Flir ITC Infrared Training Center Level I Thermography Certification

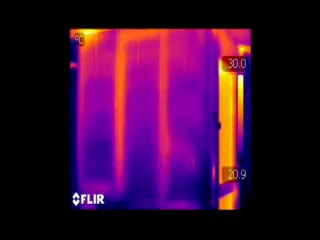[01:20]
And you really get to see the different conductivity during the experiment.